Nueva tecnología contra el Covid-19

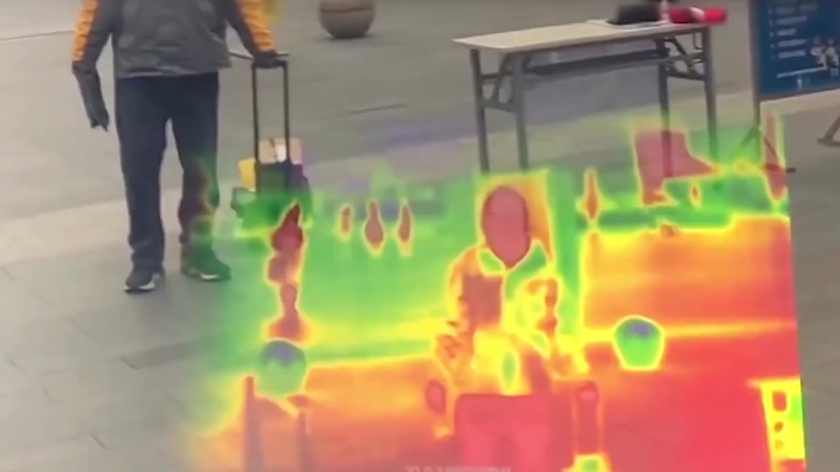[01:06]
En cuanto a gadgets, inventaron unos cascos inteligentes que miden la temperatura en un radio de 5 metros.
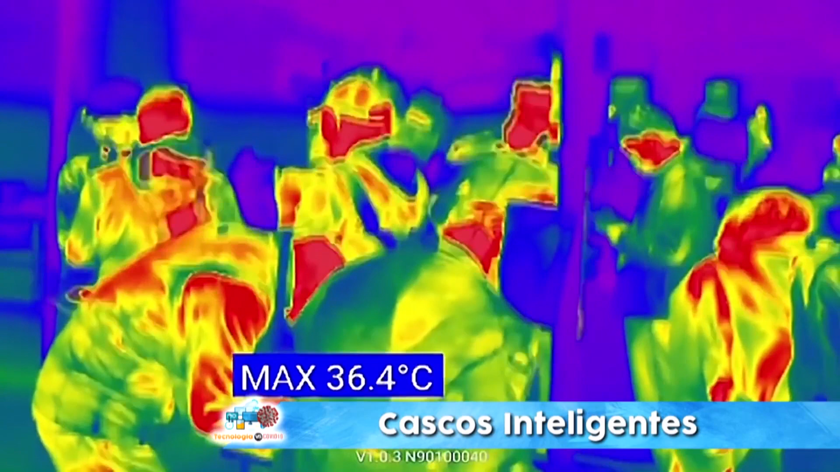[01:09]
On screen: max 36.4°C
Si alguien da positivo, éste emite una alarma.
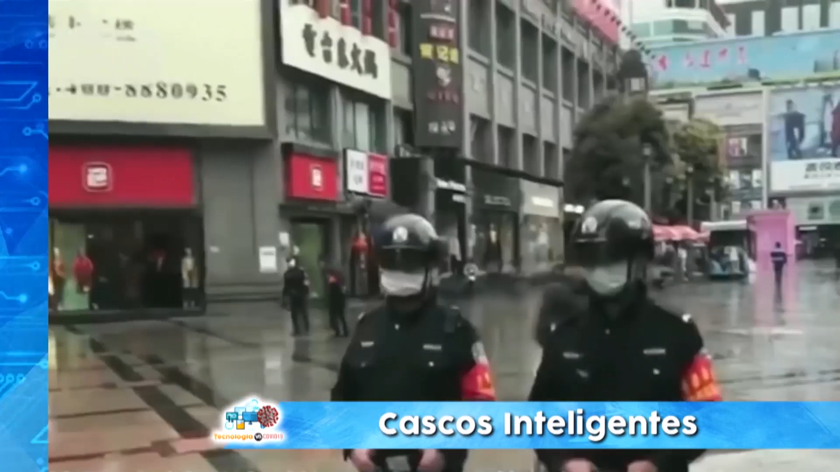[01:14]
Usados por los policías y funcionarios chinos son
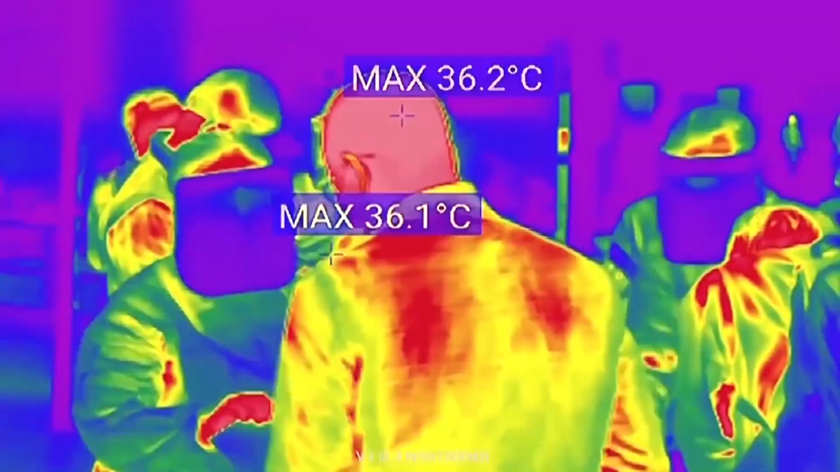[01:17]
capaces de tomar la temperatura a más de 200 personas en menos de dos minutos.